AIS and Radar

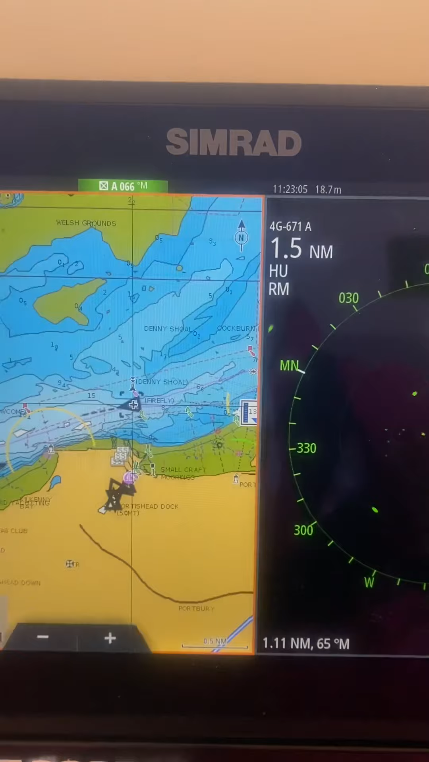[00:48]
is because if we come across onto the right hand side of the screen here we've got our dangerous
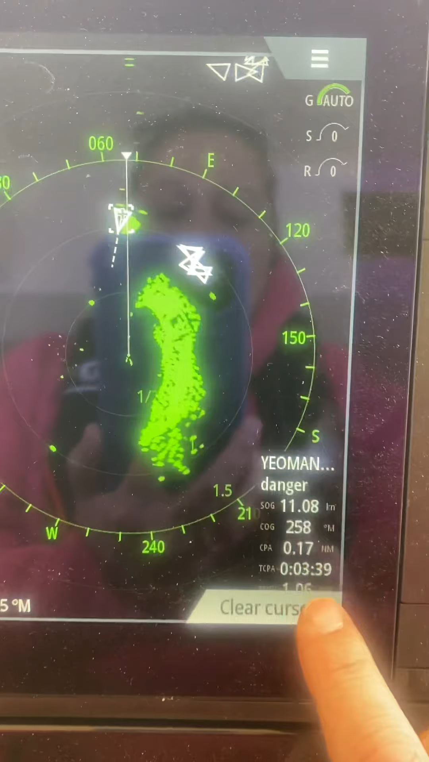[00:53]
we have a closest point of approach of 0.15 nautical miles and a time
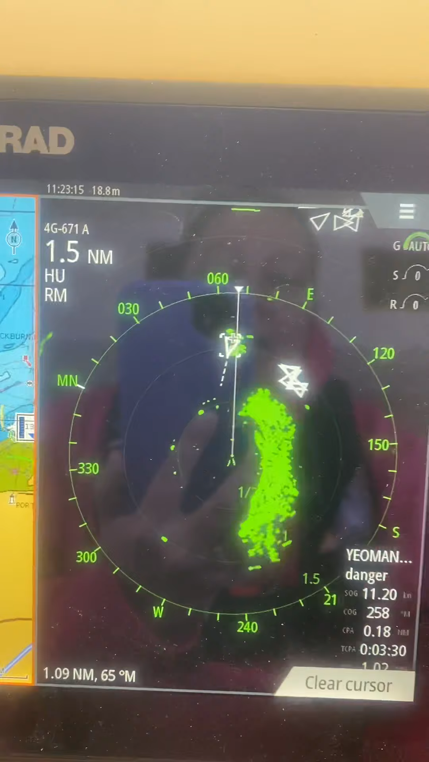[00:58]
to our closest point of approach here down at three and a half minutes
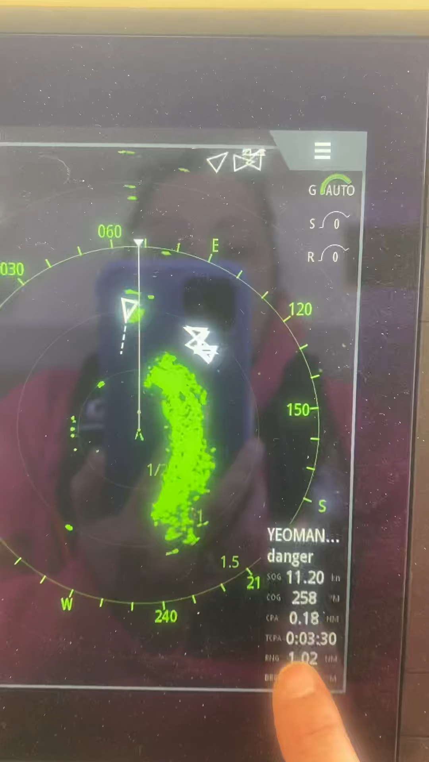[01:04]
or so okay so i've got my screen split into chart on the left with my AIS
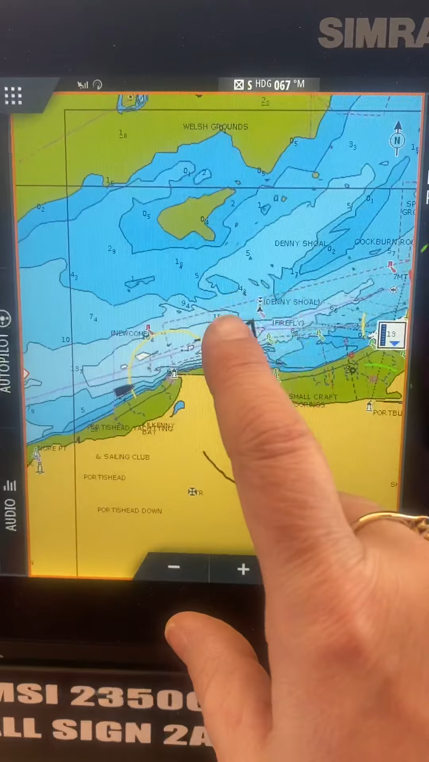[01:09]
overlay and my radar screen on the right with my AIS overlay so
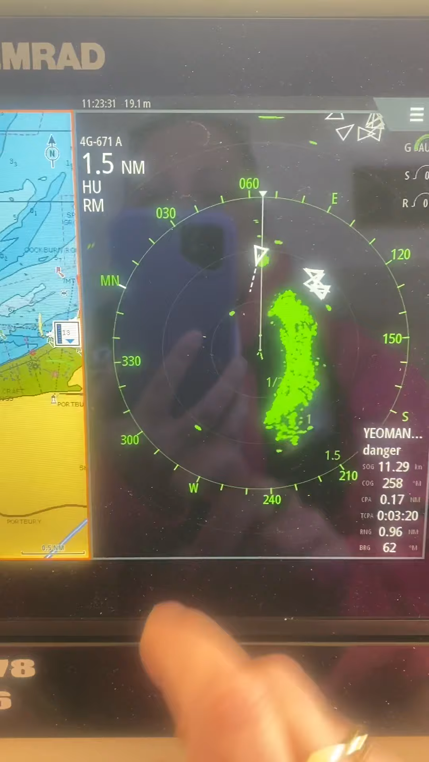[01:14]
i can see the vessel and here i'm in north up and here i am in
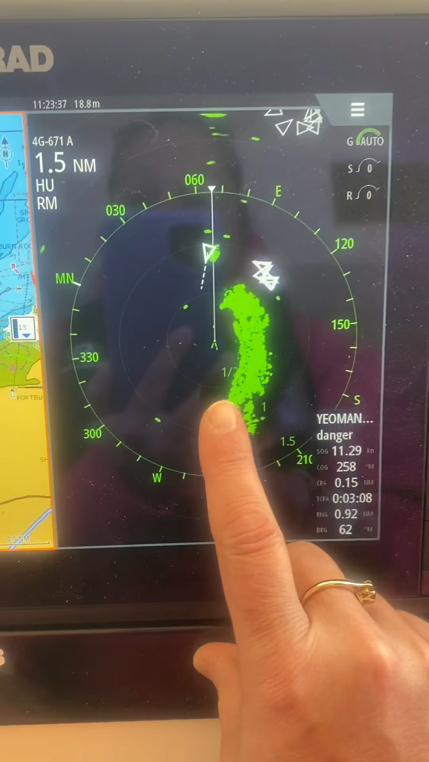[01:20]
head up so this one is showing me what i can see out of the window you can see that the target is
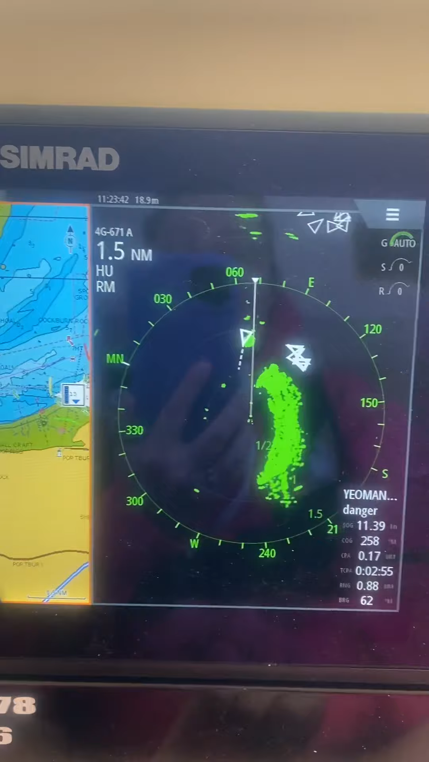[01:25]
just off the ship's heading marker and if i show you outside you
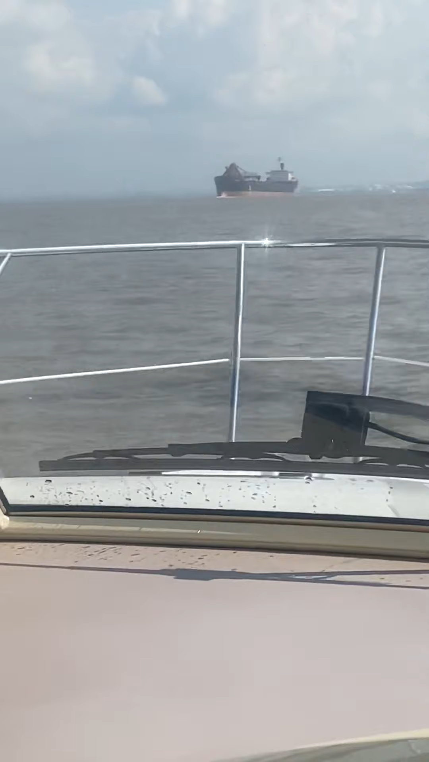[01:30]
can see that we have the large ship coming down the channel there
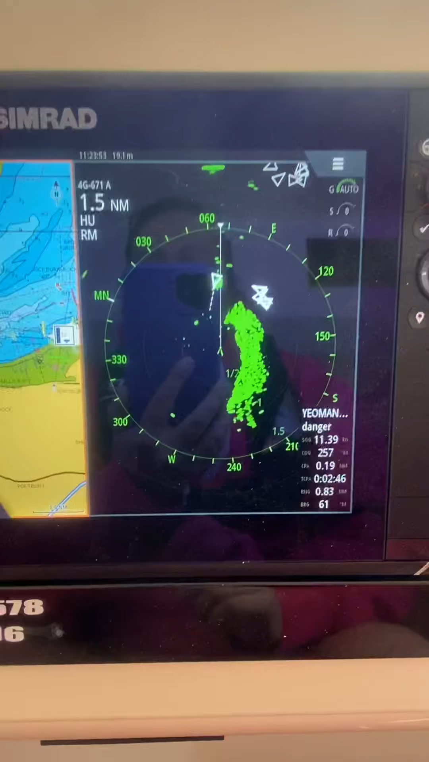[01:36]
on the AIS you can also see that i have got an indication of the vessel's
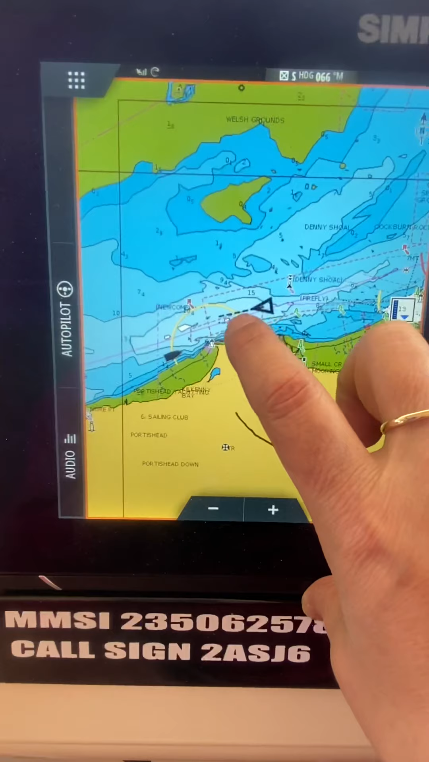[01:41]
course where the vessel is heading with the dotted lines that are showing as a little vector coming out of the front of
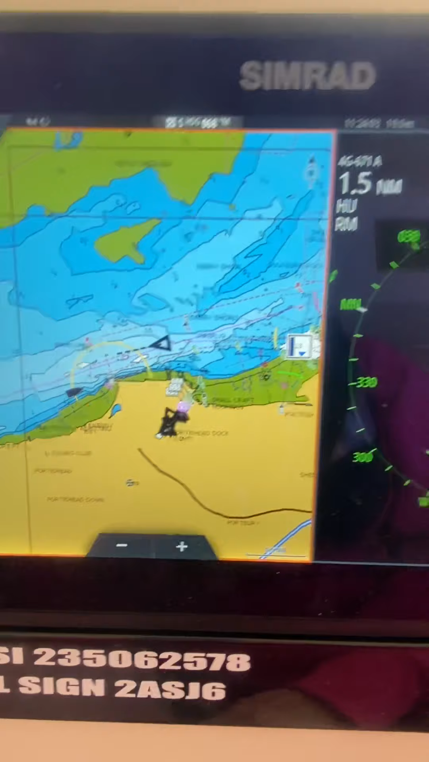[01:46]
the the ship and the same on my radar display there
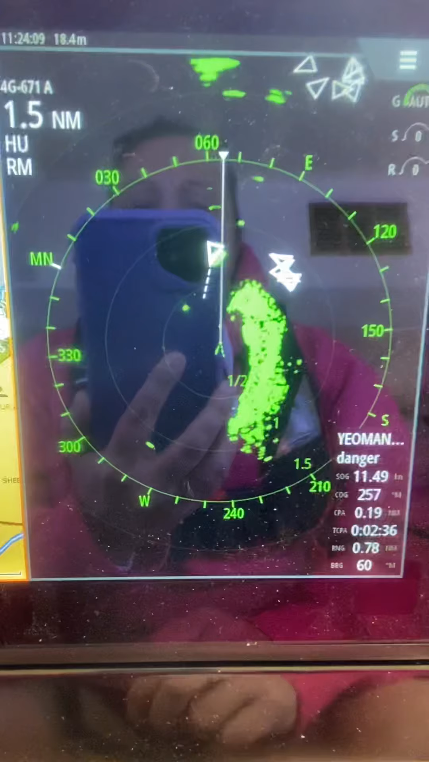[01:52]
although we've got a really small closest point of approach we're in the main
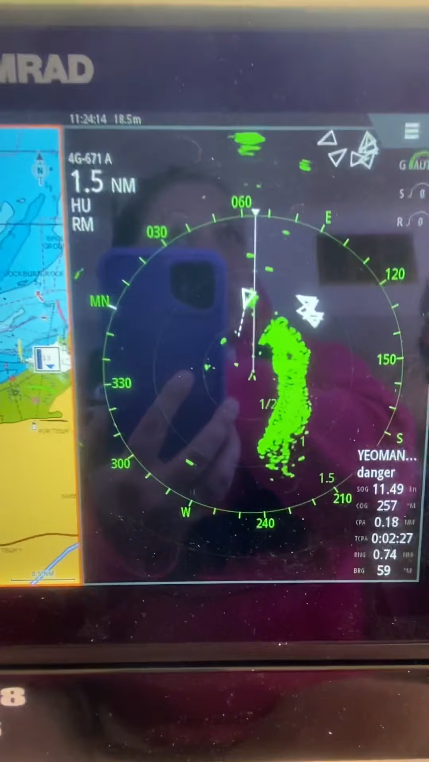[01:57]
channel which means that we are actually very well clear of the ship the ship is heading